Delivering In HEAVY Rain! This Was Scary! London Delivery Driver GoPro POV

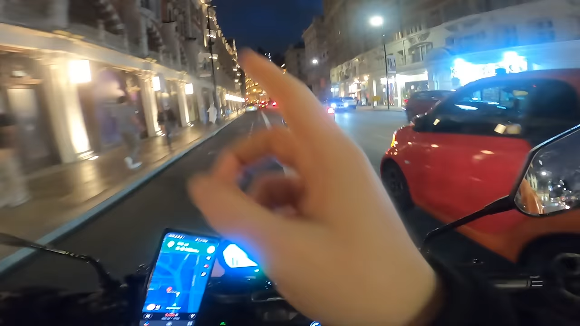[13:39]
We are picking up from somewhere just on the left here, so unfortunately we're not going to get to go down past Harrods,
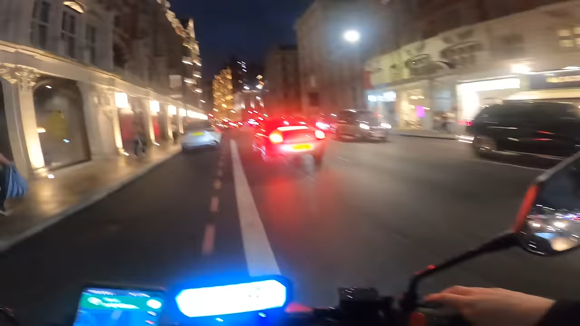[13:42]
but Harrods is basically a little bit more forward on the left, and it looks absolutely beautiful at night, so I wish I could show you that on the camera. Maybe we'll get a chance later on in this video. Oh, you gotta be kidding me. The place I wanted to turn left is got roadworks going on all the way down. Oh, we're gonna have to find an alternative route here. Can we go left here? I think we can, yeah. Let's go left here.
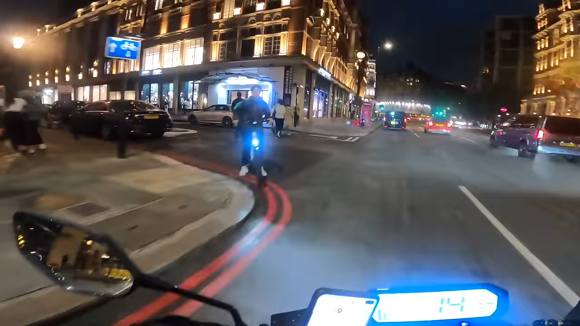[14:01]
See if we can work ourselves around the back of it. It looked like the whole street was shut off to roadworks, which is pretty typical, but I'd rather be on this side than that side because that is a main road.
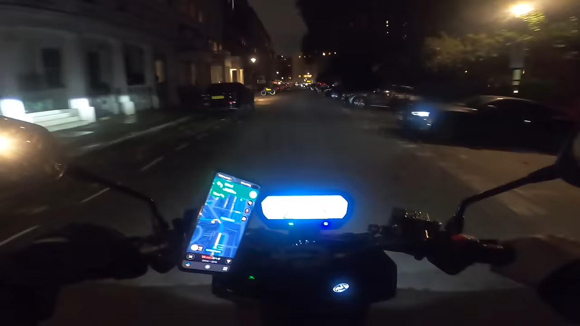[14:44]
Turns out this customer's actually way further than what I thought. They're not up near Paddington, they're actually near where we started this video, all the way up near Swiss Cottage. 2.4 miles, should take us about 15 minutes. So, you know what that means? I think it's time for a driving montage. Oh, it looks like there's a lot of traffic up here.
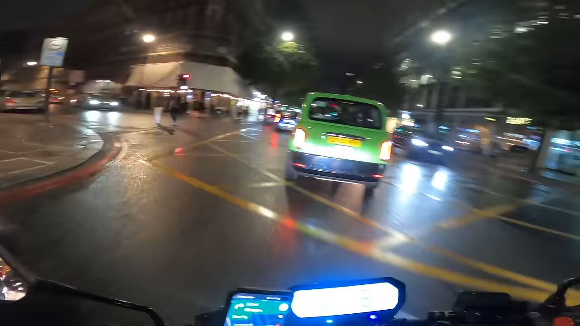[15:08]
Luckily, we can zip in and out of some of these cars, though.
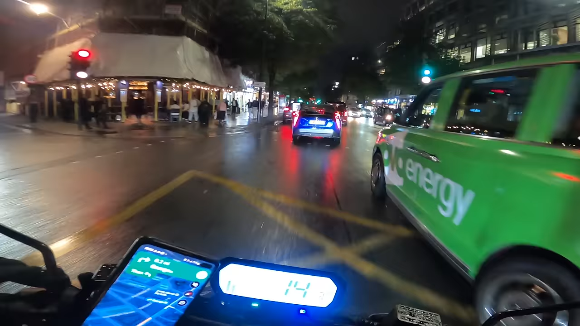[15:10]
It is a little bit more difficult than being on a bicycle, but definitely not as bad as being in a car, that's for sure.